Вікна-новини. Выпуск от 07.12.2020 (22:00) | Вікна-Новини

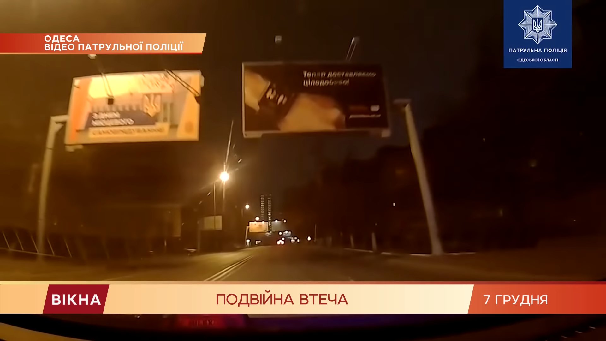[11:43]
Втім, уже за кілька кварталів врізався у під'їзд багатоповерхівки. Та і це його не спинило.